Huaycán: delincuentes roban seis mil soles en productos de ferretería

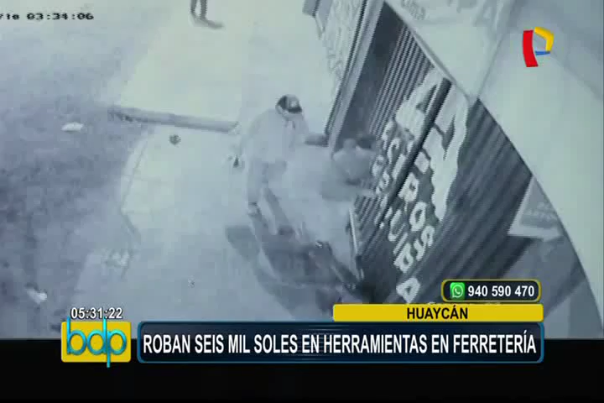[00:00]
La delincuencia no se detiene en la capital, y ahora una ferretería ubicada en Huaycán fue blanco de los zampones que actuaron
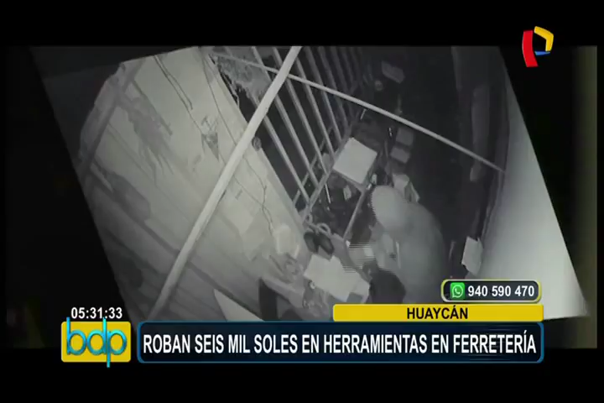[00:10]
a pesar de que sabían que estaban siendo captados por las cámaras de seguridad. La madrugada del último viernes, tres sujetos ingresaron a este local a la altura del kilómetro 16 de la carretera central, llevándose valiosos equipos.